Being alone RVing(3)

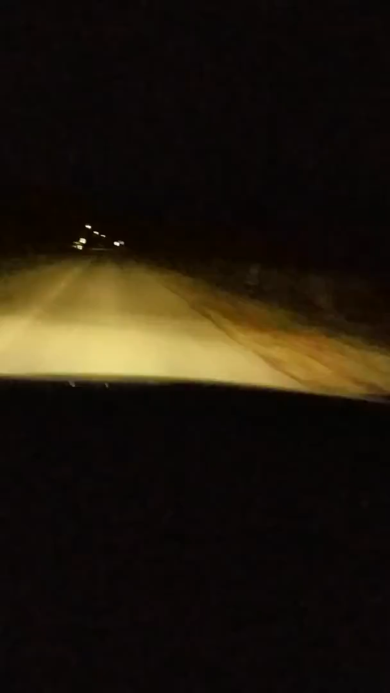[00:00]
Okay, I'm going to record what it's like for me to drive back to the campground from work. So I am on some back road, and it is black out here. I've seen deer, I've seen a possum. During the day there's horses and a couple chickens, but at night, who knows? Who knows what's out here? So I'm almost here.
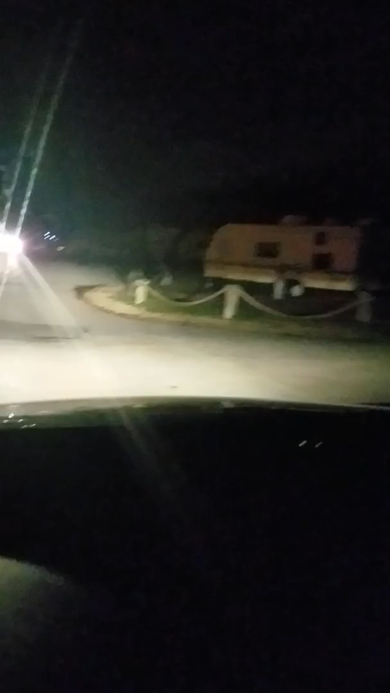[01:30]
It's actually a car. It's actually a car.